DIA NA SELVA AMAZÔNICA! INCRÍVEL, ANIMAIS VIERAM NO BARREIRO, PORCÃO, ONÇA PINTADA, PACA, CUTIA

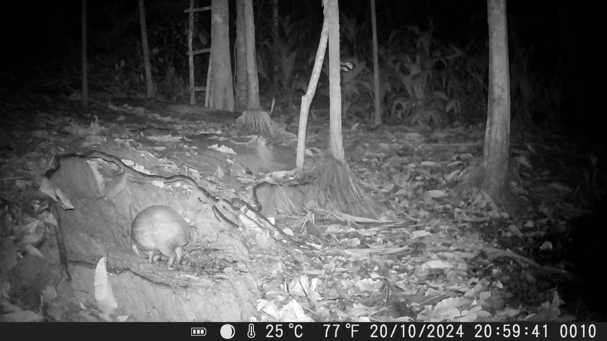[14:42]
Quase 9 horas da noite aí. Chegou na servinha aí, tá aí catando algum grãozinho de milho aí. A bichinha é veaca, olha só aí, ó. Anda devagarzinho. A paca num lugar limpo desse aí, ó. Ela fica veaca, turma. Dificilmente a paca sai assim no limpão desse aí, né?